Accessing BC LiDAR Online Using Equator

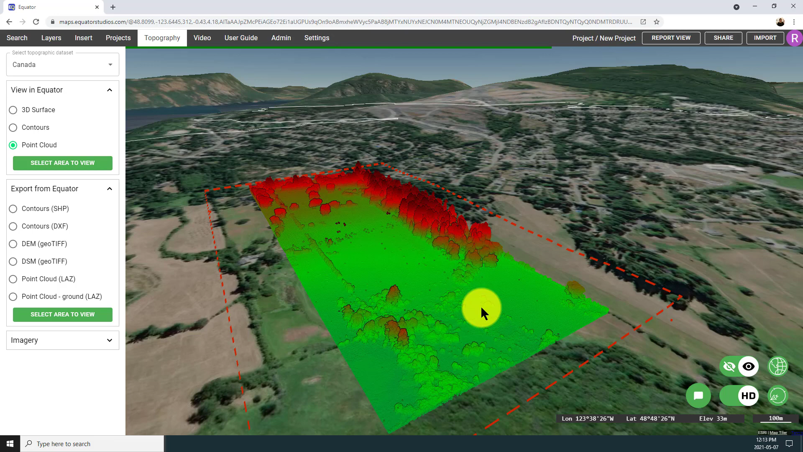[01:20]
You can see the trees very clearly. You can see different features on the ground. In the Layer menu where I've just navigated to, you have the option to toggle that layer on and off. And more importantly, you have the option to style that layer as you would like to see it. So you can play with different parameters in here such as the lighting on the points by modifying intensity. You can play with point size. Here I've switched it to 110 and now I'm just switching it back to 40.
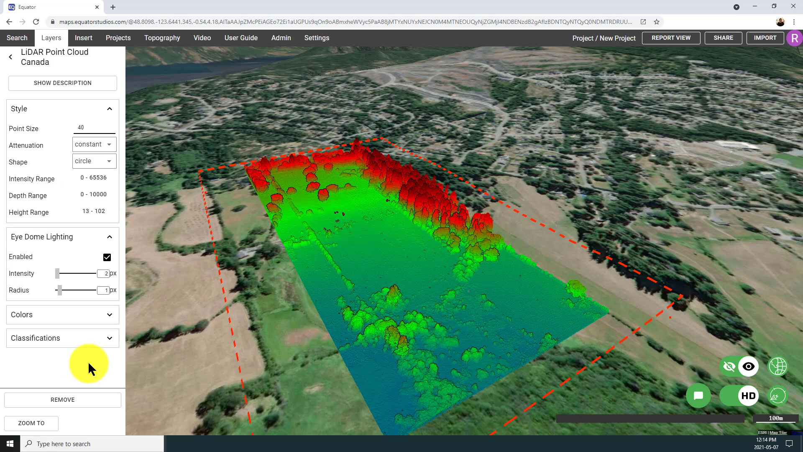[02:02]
The height range basically allows you to adjust where the max and min colors are placed with respect to the elevation differential. And finally, under classifications, this allows you to toggle on points with different tags.
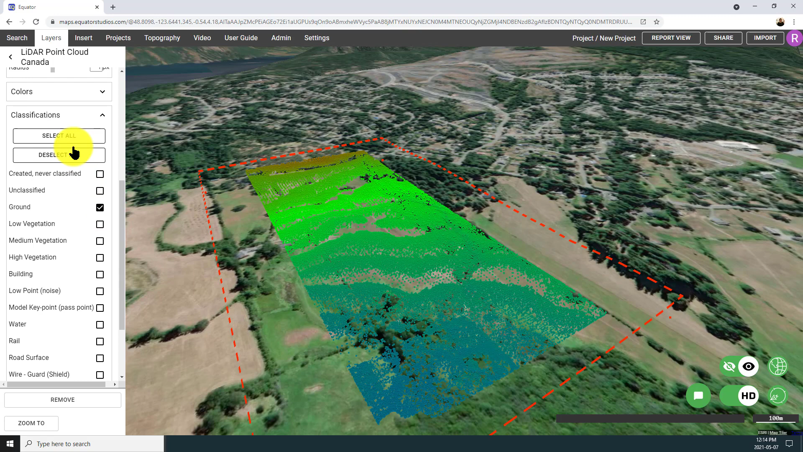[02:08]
So I switched it to ground and now I've switched it back so I have all of the classifications on.
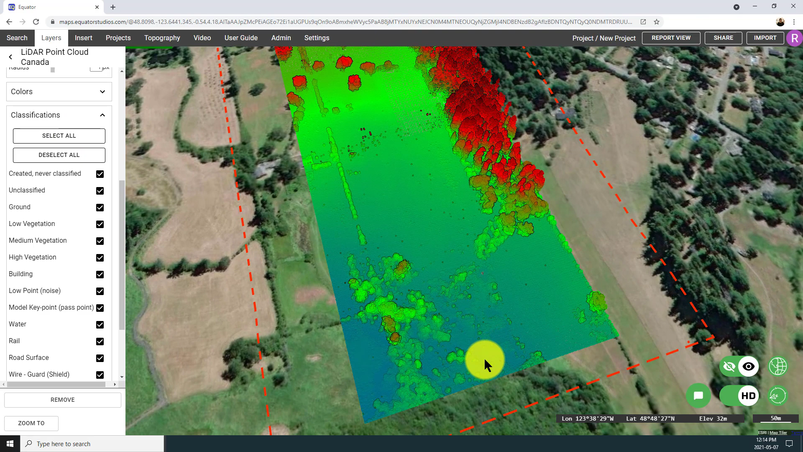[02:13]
So again, this is a great place to start in Equator because it shows you the most accurate source data that we're working with.